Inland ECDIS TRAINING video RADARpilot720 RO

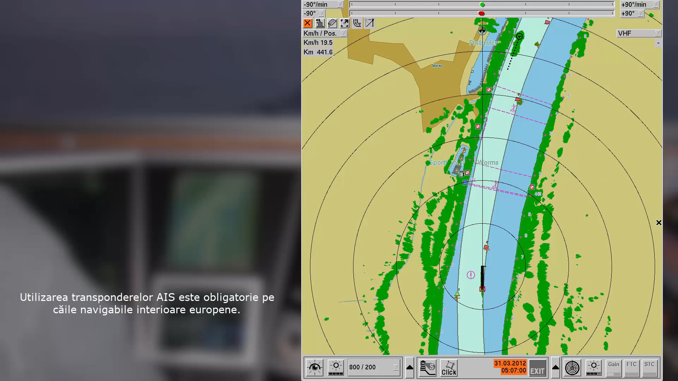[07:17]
To use AIS communication is mandatory for navigation on European waterways. This system provides helpful information not only about other vessels, but also about current traffic conditions. For example, in some countries, real-time data about water level and bridge clearance are transmitted by AIS.
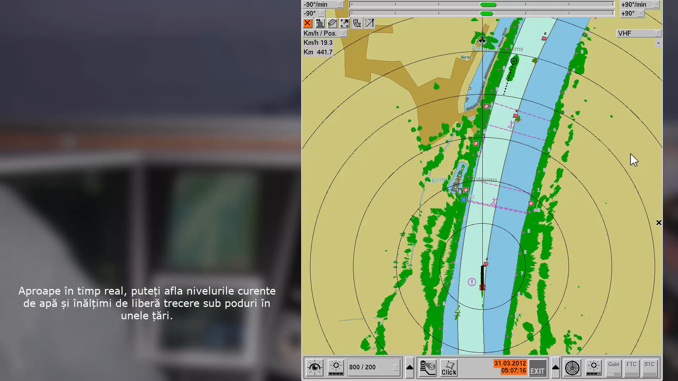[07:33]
Some of the ship data are given in labels attached to a ship.
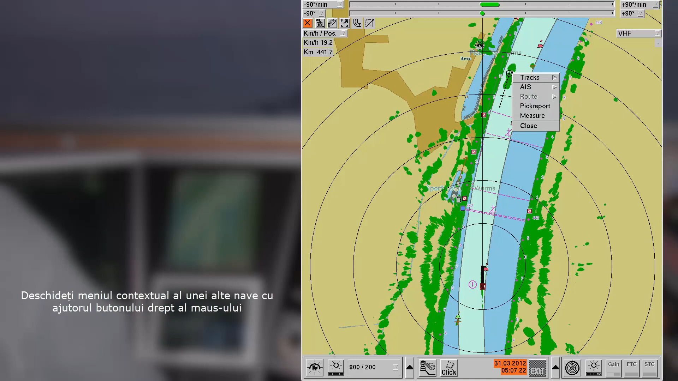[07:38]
To show the label, open the context menu of the vessel and select Track Label. You can select between long and short labels.
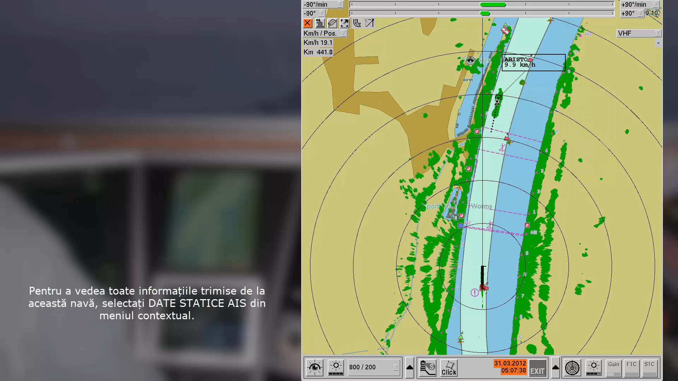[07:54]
To see all information sent by the other ship, you have to select AIS View Static Data from the context menu.
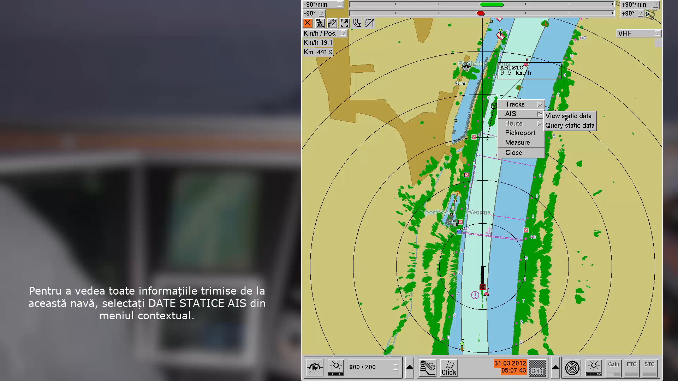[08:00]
There are also inland specific data given, like number of blue cones or status of blue board.
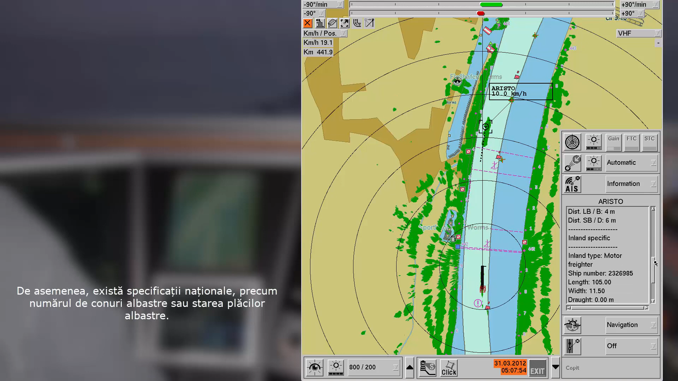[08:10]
A list of all vessels in the area is given under the menu option List.
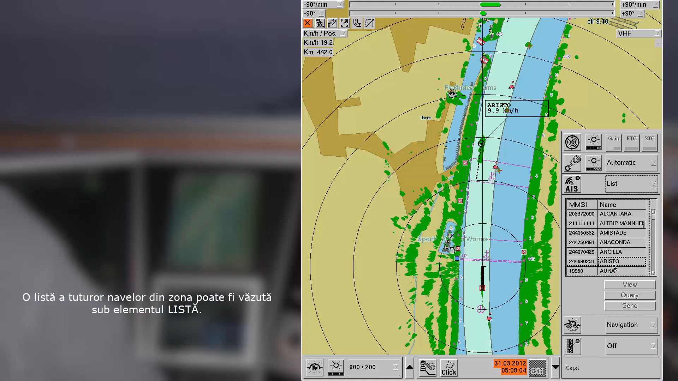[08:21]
When you select a ship in the list, it will also be marked by a square in the chart.
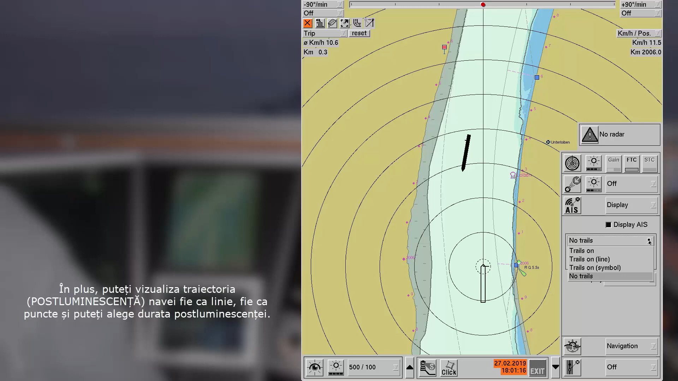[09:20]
The system also indicates the past positions of the vessel, either as line or as dots. You can adapt the duration of the trails.
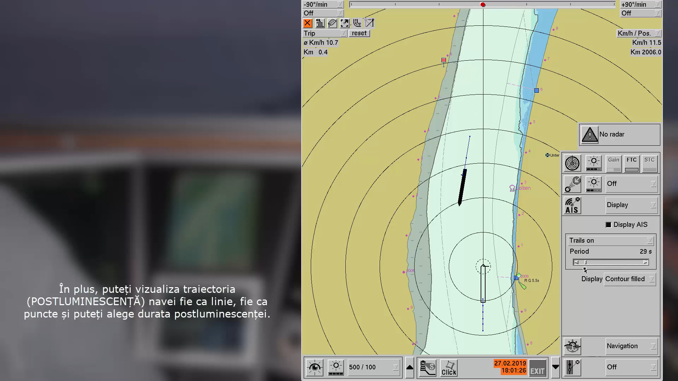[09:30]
The chart also shows aids to navigation, or ATONs, that are equipped with AIS.
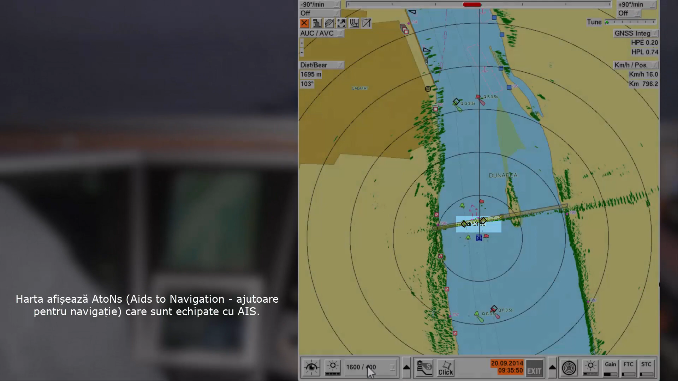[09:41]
Black squares indicate such an ATON.
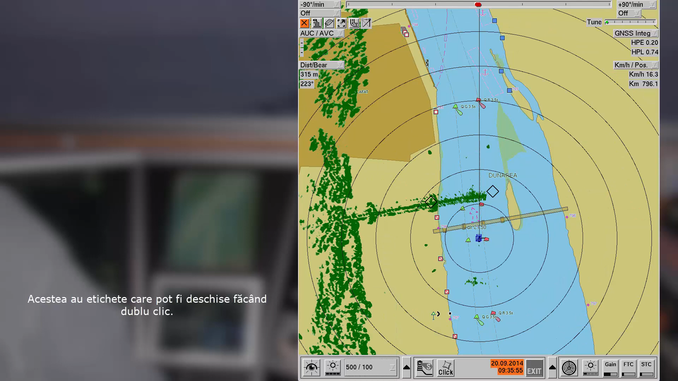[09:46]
Like vessels, they have labels to be opened by double-click.
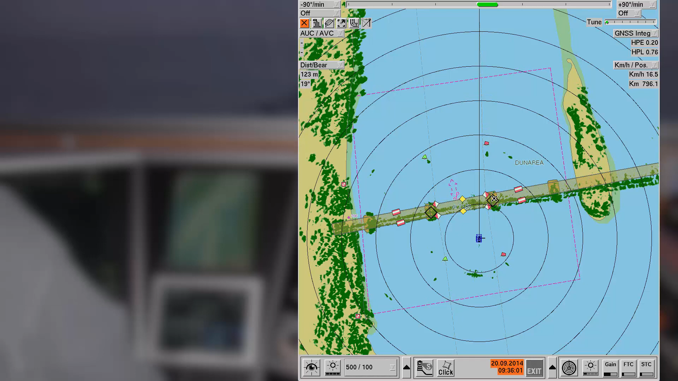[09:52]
ATONs are used to indicate the real current position of moored boys, for example, which are drawn in the chart but may move.
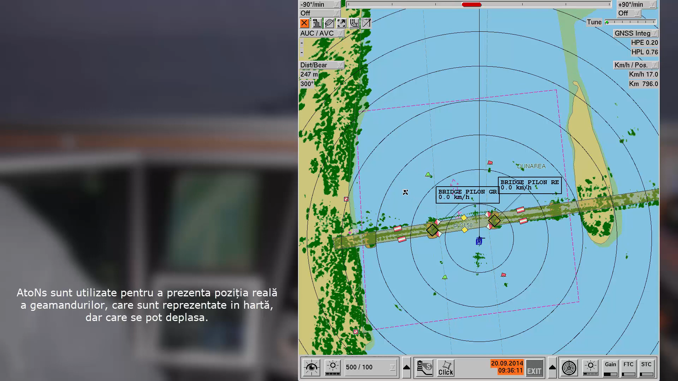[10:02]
AIS data about the own vessel can also be entered in the function menu AIS. Open the submenu on the button and select Adjust.
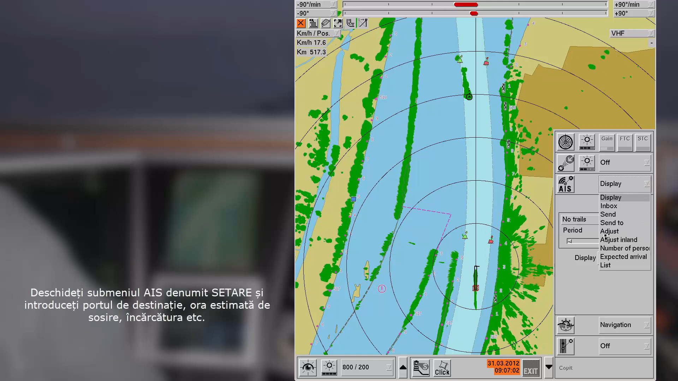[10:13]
Here you can enter for example destination or load or expected time of arrival. The submenu Adjust Inland offers all options which are inland specific.
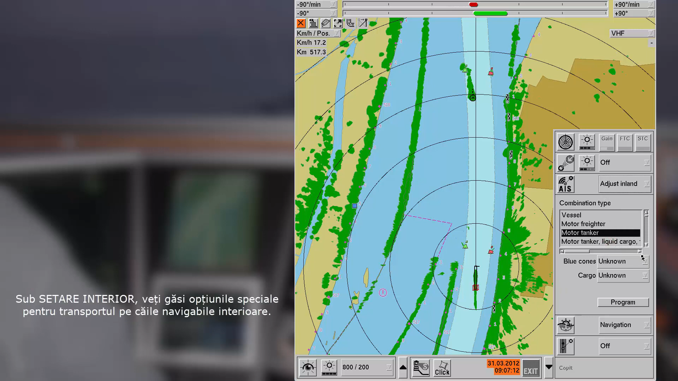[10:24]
By clicking Program, transmission of data to the transponder is initiated. You can adapt the values for the dimensions of your own ship in the menu Navigation,
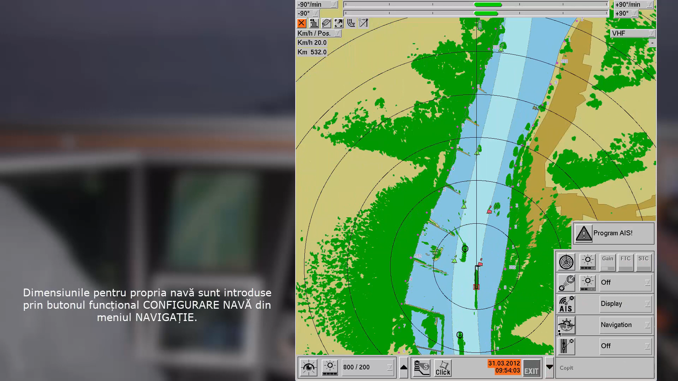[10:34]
clicking the function button Configuration.
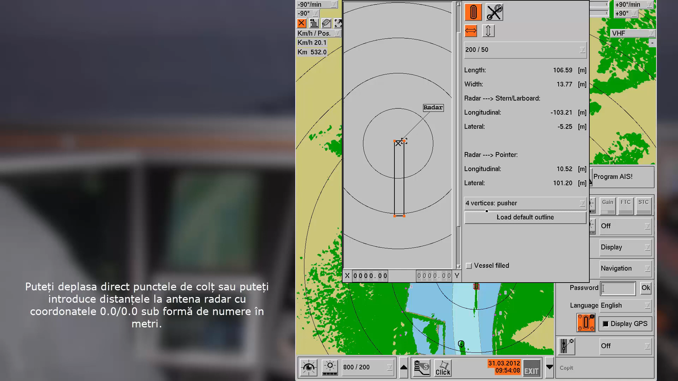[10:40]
You can either move each vertex by drag and drop or enter them manually. The values are given relative to the radar antenna which has the coordinates .
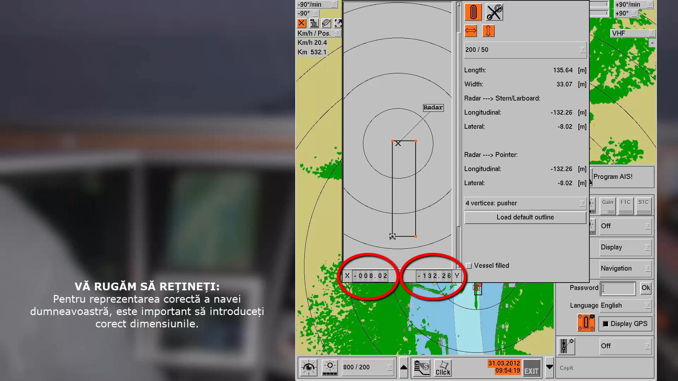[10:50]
Please be sure to enter the measurements precisely here to transmit correct data by AIS. Besides radar display tracking and AIS communication, RadarPilot 720 degrees offers more support functions.